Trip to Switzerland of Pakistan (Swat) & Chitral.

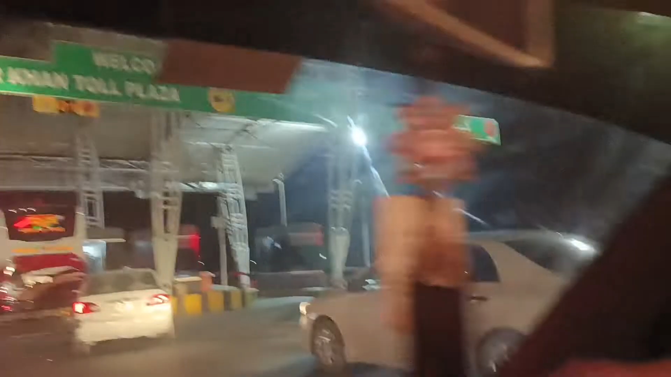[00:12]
कैप्टन कर्नल शेर खान टूल प्लाजा, और यहाँ से अभी हम सवात मोटरवे पे चढ़ेंगे, वो आपको दिखाते हैं।